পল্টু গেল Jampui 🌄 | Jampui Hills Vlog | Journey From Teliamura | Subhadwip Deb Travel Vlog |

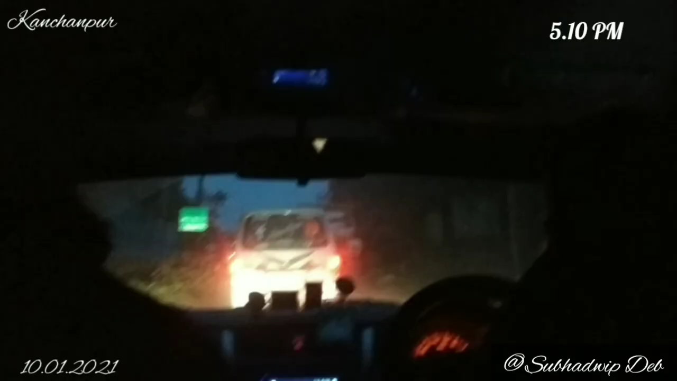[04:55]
এটা করতে করতে রাত্র হয়ে গেল গা, এই রাত্রে আমরা চলতাছি চলতাছি লাইক প্রায় 4.5 ঘন্টা হয়েছে, আমরা এখনো যাইতাছি যাইতাছি।
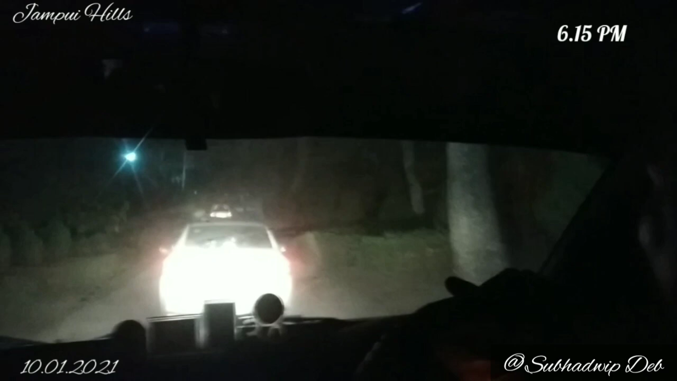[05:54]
বিকজ আমি অনলাইন ফোনে চেক করতে আসলাম, আইলো আমরা দূর থেকে দেখতেলাম কিছু একটা আছে লজ টাইপ, এন্ট্রান্স পাইলাম আমরা, ঢুকলাম। আমি তো রাত্রে কিছু বুঝতে আসলাম না, আমার ভিজন কাইন্ড অফ ঝাপসা হয়ে আসলো।
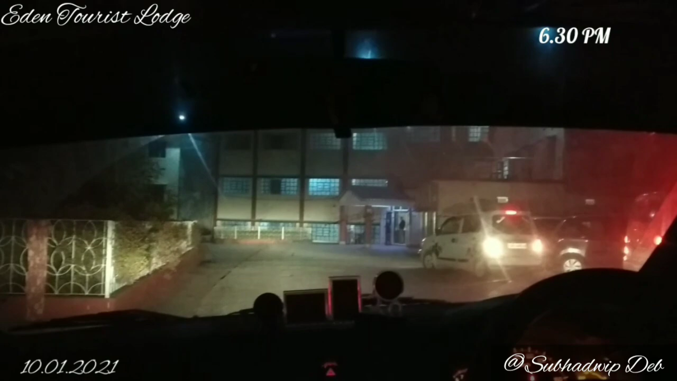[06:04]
এরপরে দিয়া ভিতরে গেলাম, গাড়ির থেকে নামলাম,